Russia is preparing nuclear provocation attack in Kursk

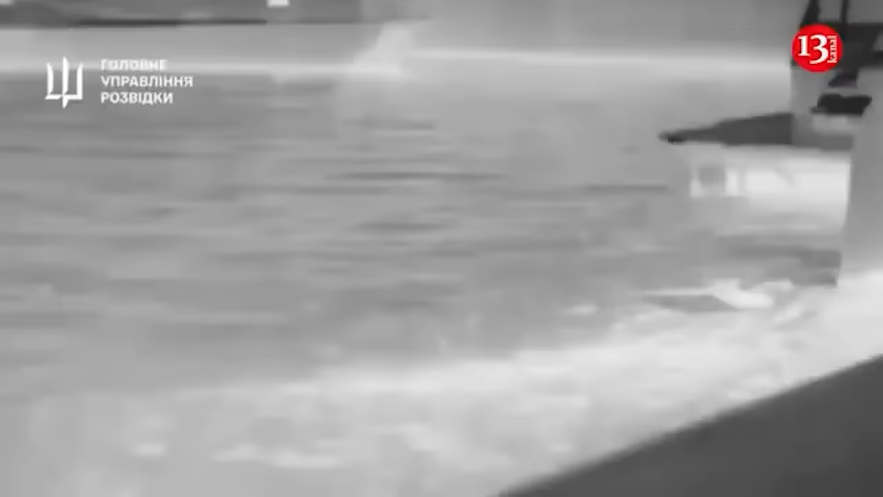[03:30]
Service of Ukraine damaged or disabled a
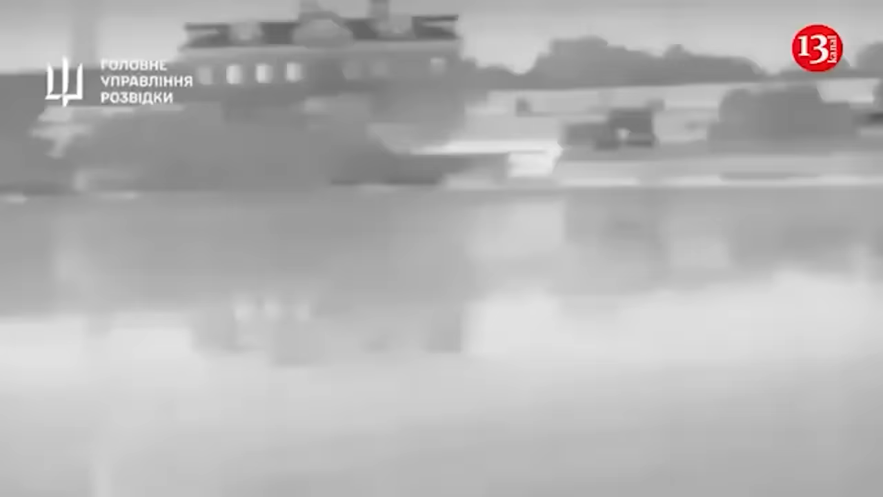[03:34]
command center and an ammunition depot among other facilities at Lake Donoslav.